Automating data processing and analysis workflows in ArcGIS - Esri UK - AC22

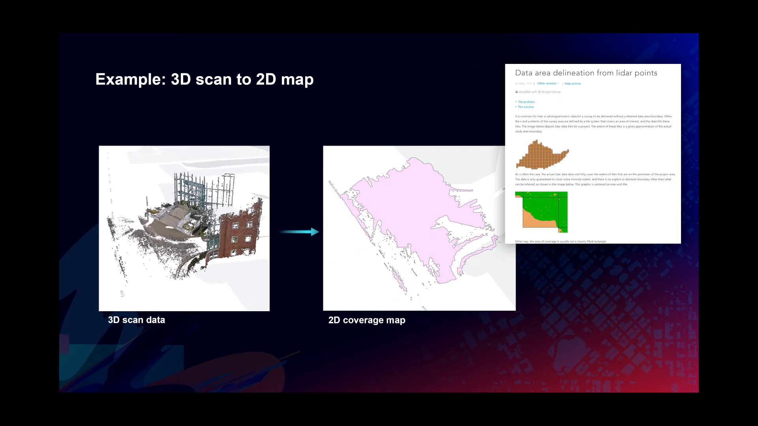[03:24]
And what I want to do with this data is I want to convert it into a 2D coverage map that shows which areas of my site are covered by the 3D scan data without having to load in the entire data set.